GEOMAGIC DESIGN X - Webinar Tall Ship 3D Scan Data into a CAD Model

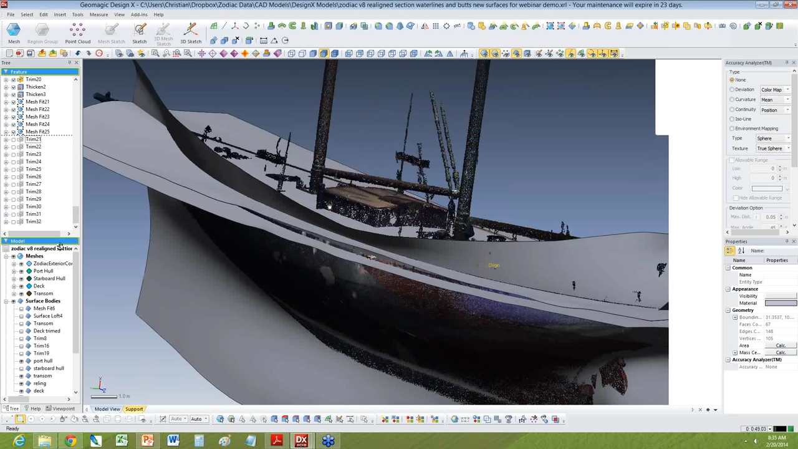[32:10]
And then there's a surface which I call the transom, which is in the back, which is basically the back part of the boat.
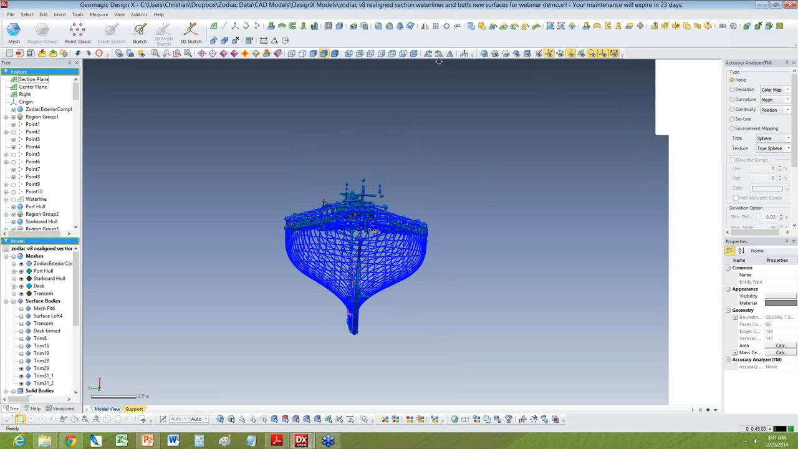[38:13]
You know, it doesn't have... So the boat basically tilts this way and then, you know, the water is basically over here.